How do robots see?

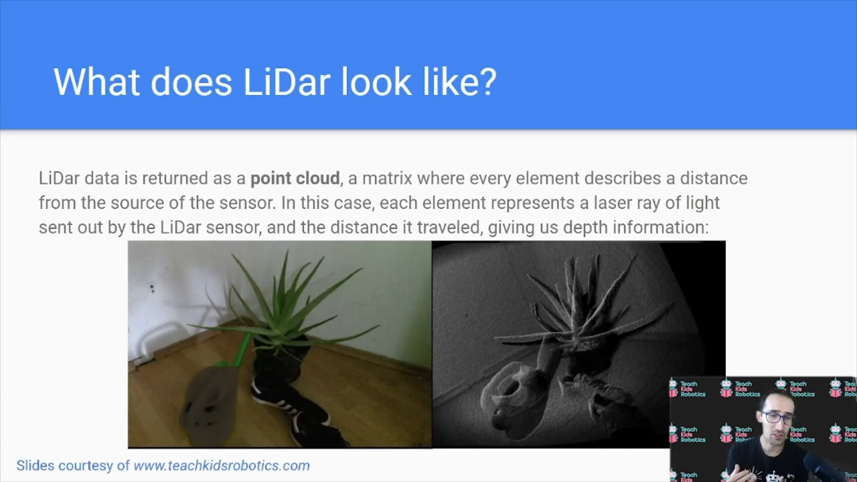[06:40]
there's no sense of color, there's only depth information, because we only know how far each individual ray of light traveled before it returned to our sensor.
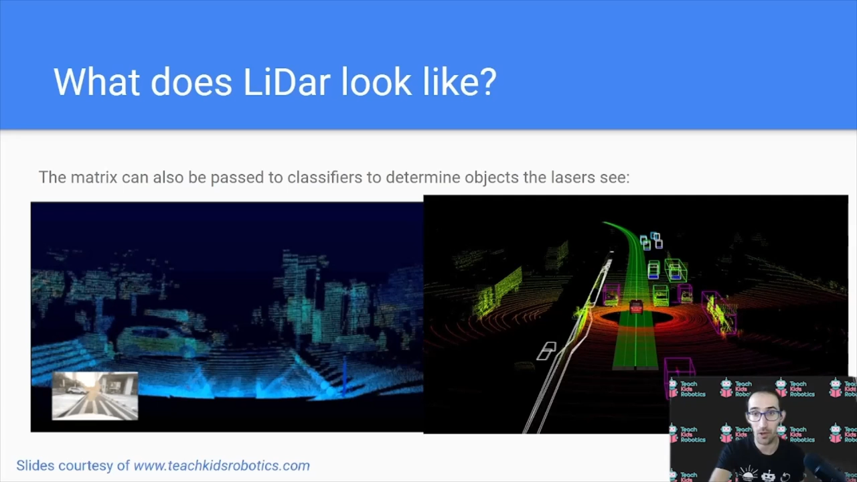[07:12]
we're only interested in how far away it is, and whether or not we're going to hit it. This information can be used, such as on the right side here, to classify also objects such as other cars on the road, and get an idea of whether or not the road in front of the car is open. So I hope this deep dive into both digital cameras and lidars helped you understand